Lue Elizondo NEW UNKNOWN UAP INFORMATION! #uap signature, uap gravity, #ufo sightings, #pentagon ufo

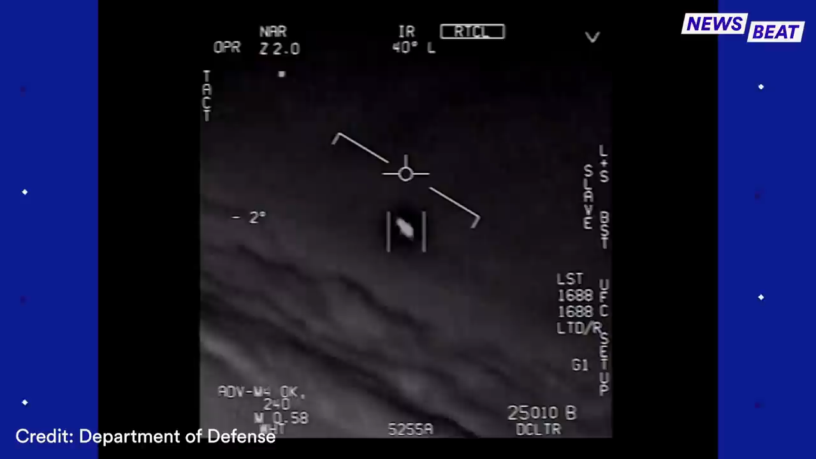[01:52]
They're all going against the wind. The wind's 120 knots from the west.
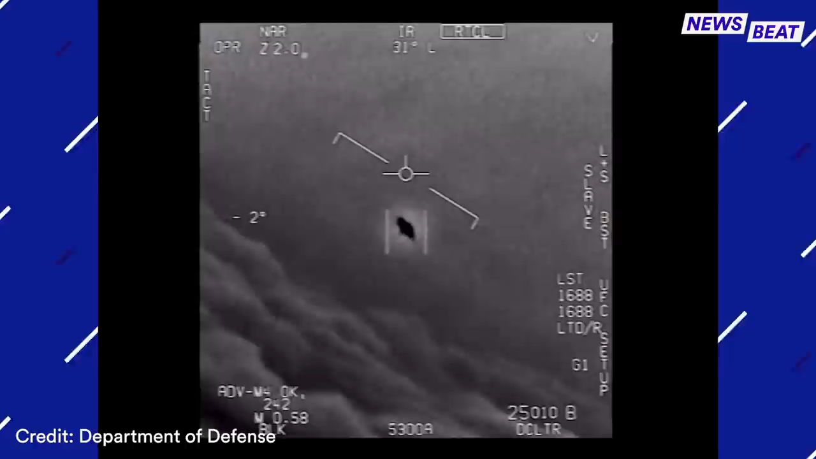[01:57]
Look at that thing, dude. I understand that it was actually you who decided to release those images.
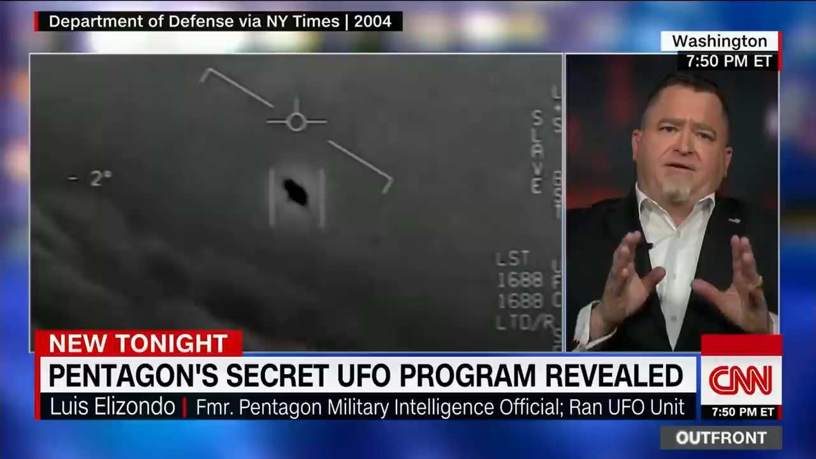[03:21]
From a national security perspective, identify those things that we see, whether we see them electro-optically, we see them with radar, we see them as eyewitness reports
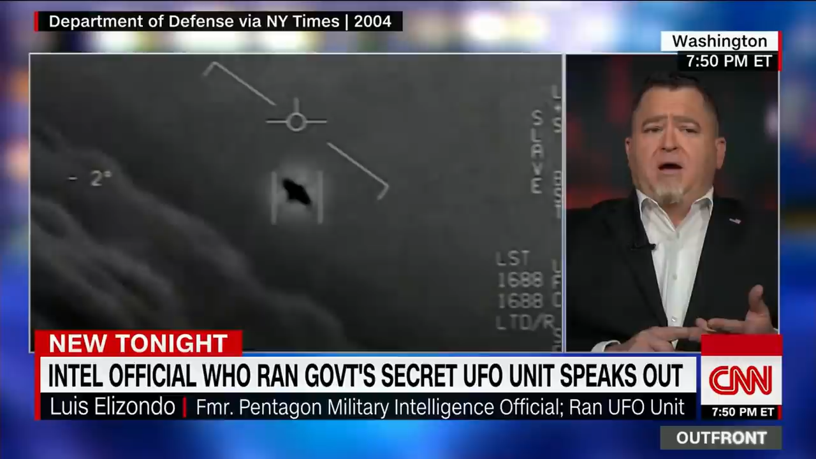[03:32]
through a myriad of different ways and avenues that we receive the information. And try to ascertain and determine if that information is a potential threat to national security. You were running AA tip.